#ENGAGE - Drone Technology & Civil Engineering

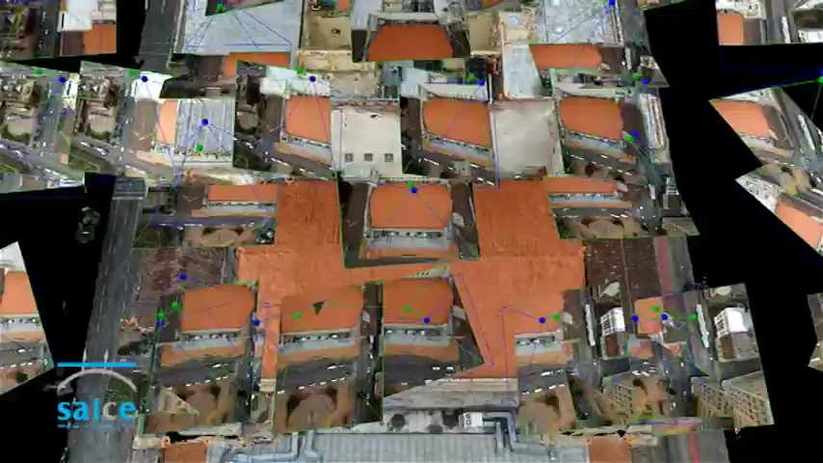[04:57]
And we also modeled up the roofs in 3D so that we can area, we can measure areas,
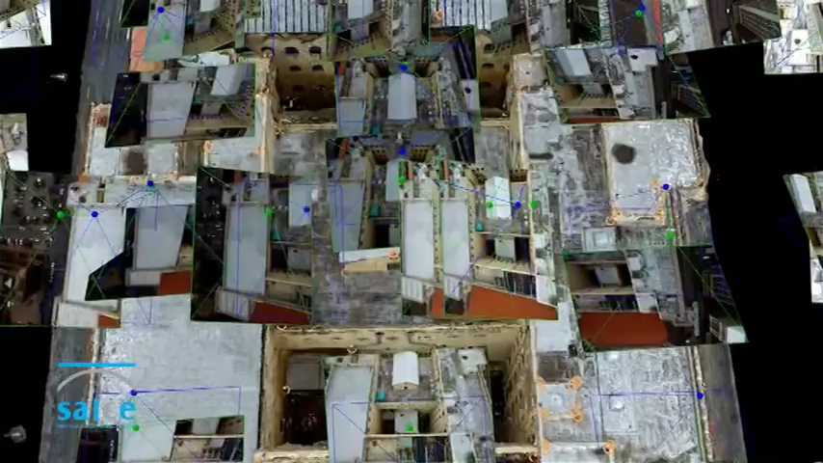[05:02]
perimeters, heights and everything very accurately from that. And we are using that as part of the information that goes into